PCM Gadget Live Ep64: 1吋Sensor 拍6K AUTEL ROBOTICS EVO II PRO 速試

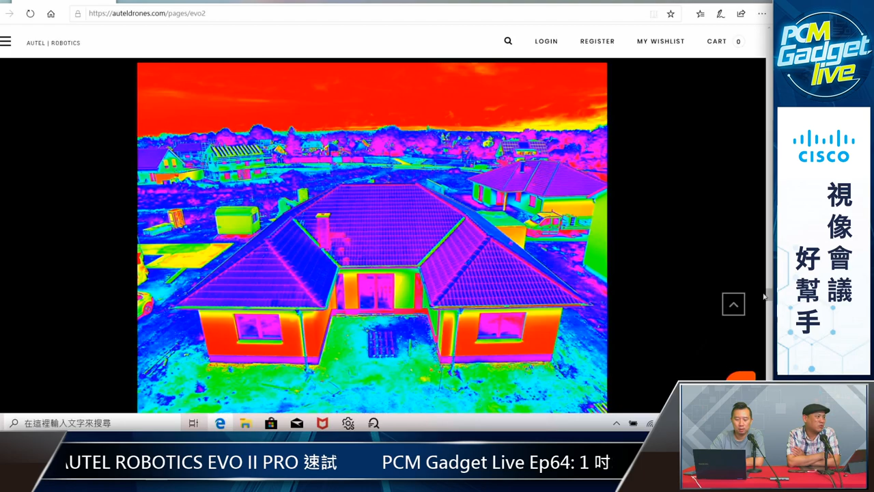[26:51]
係啦，工程有時 check 一啲大廈外牆有冇漏水啊，即係升部機上去唔使搭棚啊， 冇錯，其實屋宇署都好似有一路已經有做開呢樣嘢，
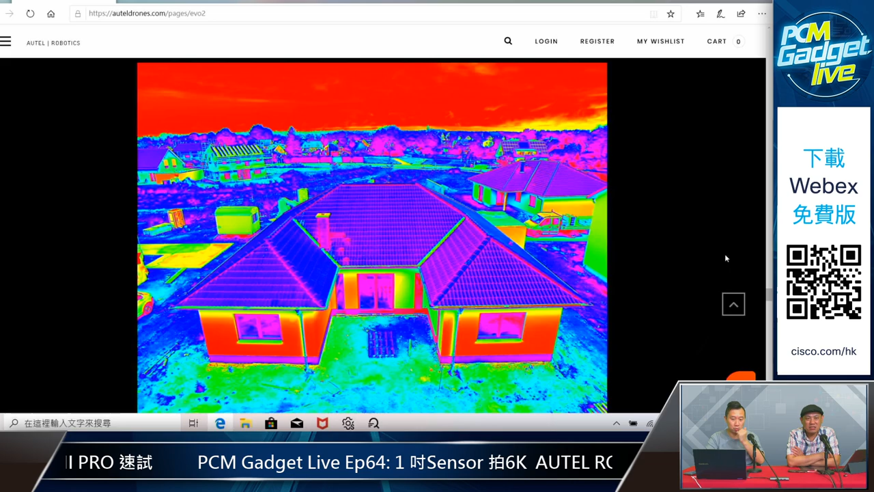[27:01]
咁可能嗱，即係而家圖片上睇到呢張咧，就係。
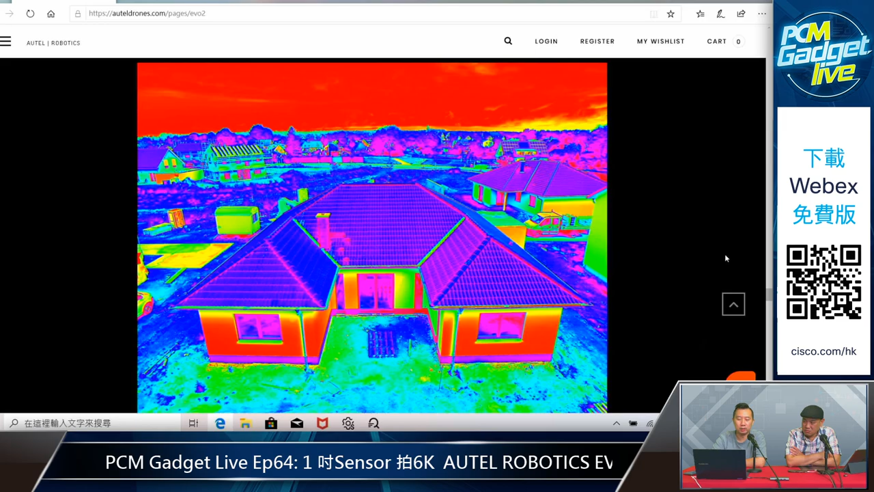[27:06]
Thermal 咗效果啦，就係咁樣啦。